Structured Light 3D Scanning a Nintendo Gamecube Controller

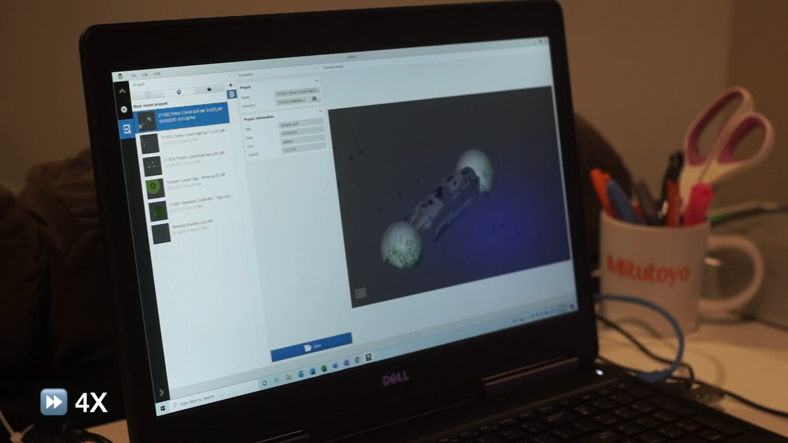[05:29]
After creating a calibration project and moving through some boring steps we finally arrive at the first calibration scan that needs to be made.
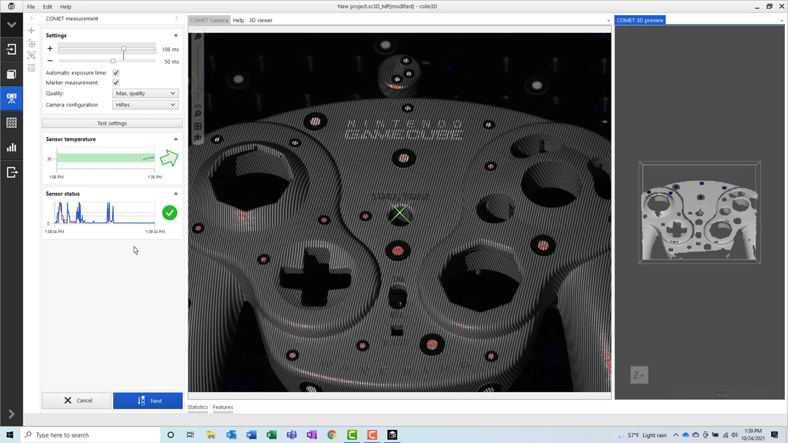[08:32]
To align each of the scans to each other the reference point sticker locations are used. At each rotation the scanner will take one 3D scan.
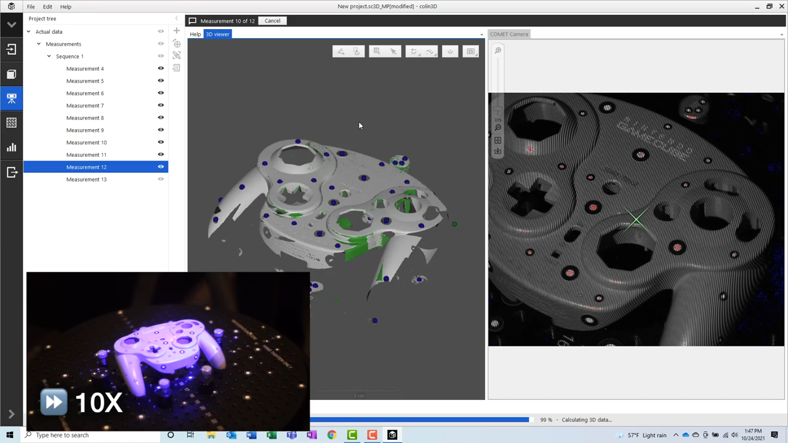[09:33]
For this project it did turn out that I needed to reposition the scanner several times and go through several more rotation cycles in order to get all of the data that I needed.
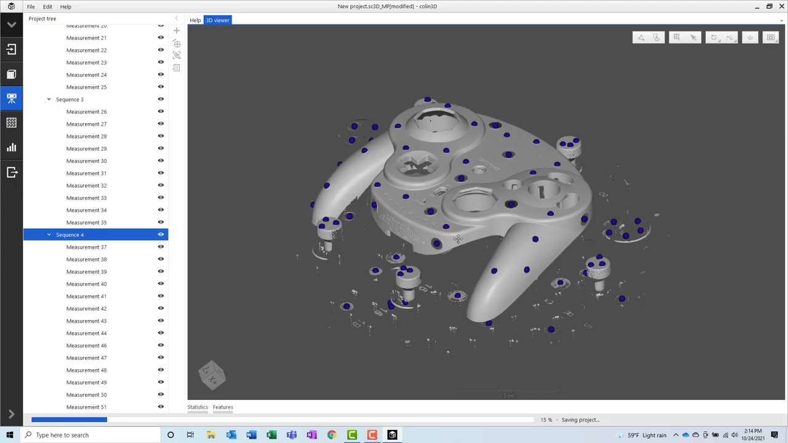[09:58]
It's now time to scan the other side of the part.
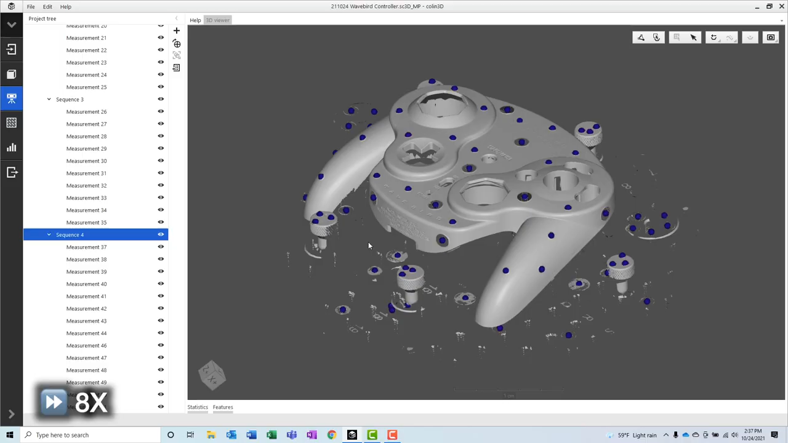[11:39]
we're now ready to proceed with scanning the back surface.